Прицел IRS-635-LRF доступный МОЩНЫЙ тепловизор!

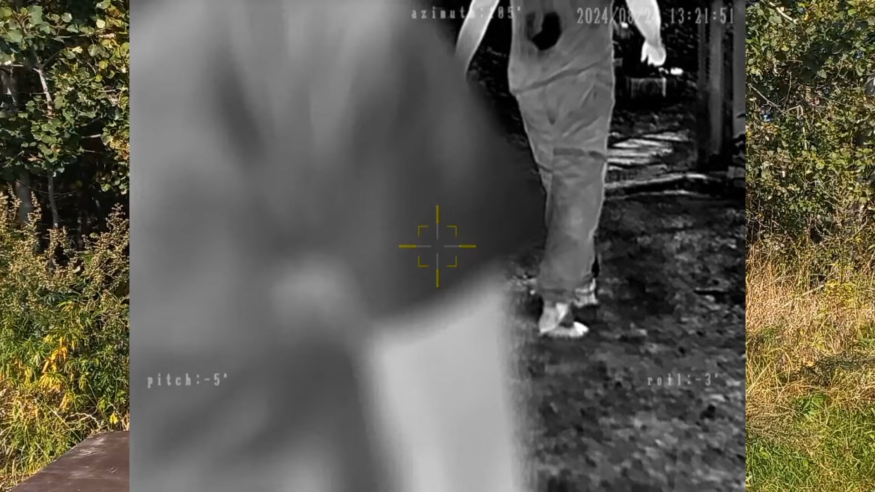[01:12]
При этом здесь все это лежит на керамике. И у этого тепловизионного прицела есть лазерный дальномер.
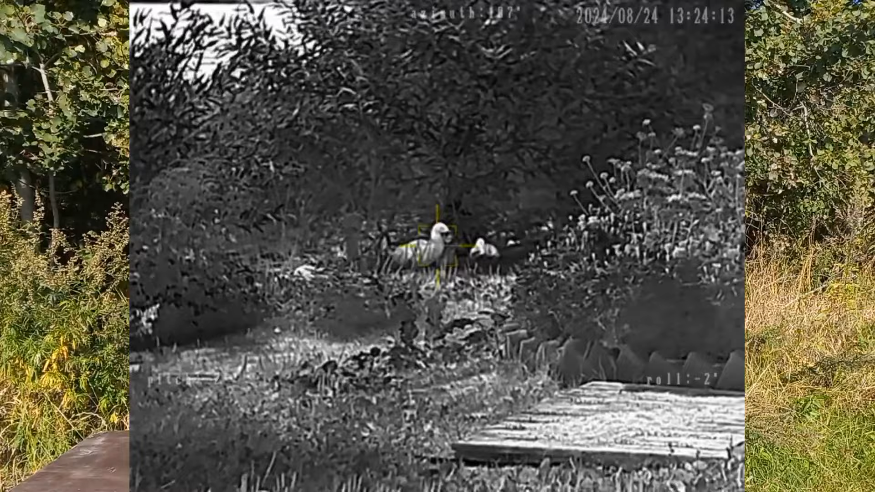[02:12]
Никакой автобалистики, корректировки с выводом профиля заранее пристреленного при помощи дальномера здесь нет.